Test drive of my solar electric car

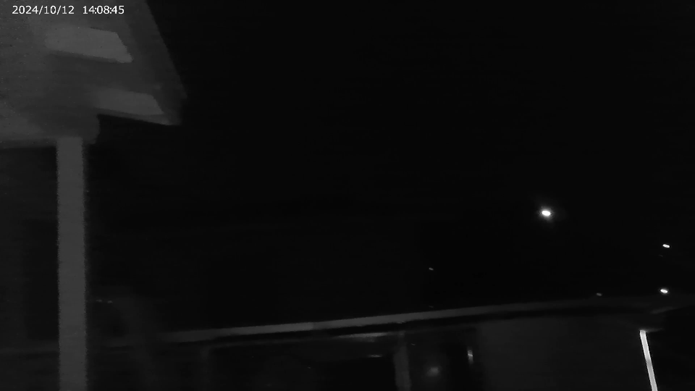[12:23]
I'm doing the nighttime shoot now.
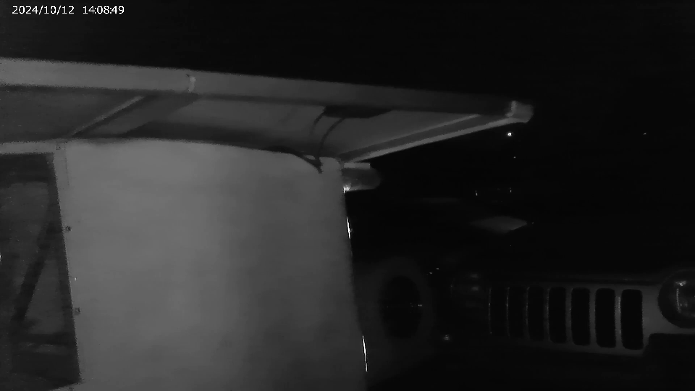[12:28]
And you can see it's got its solar panels on.
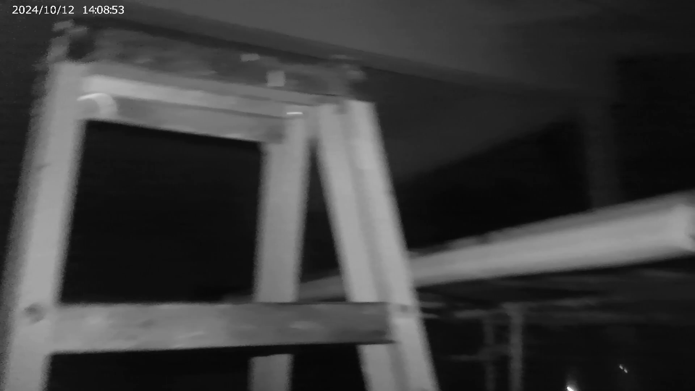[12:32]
In fact, it's still got the ladder next to it for mounting them. And they bolt on from the bottom there.
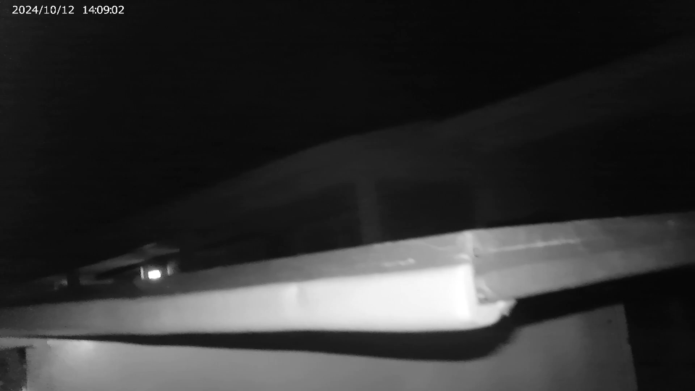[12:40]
It's got this cushion stuff around the edge.
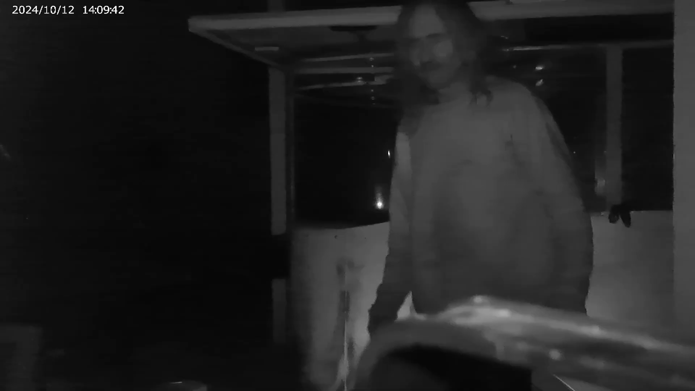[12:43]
Okay. Now I'm going to talk about the driving experience. This thing, you know, it's built like a soapbox derby racer. And so you would expect it to coast. And it doesn't disappoint. This thing coasts like crazy. You know, I had to coast it back down the hill too.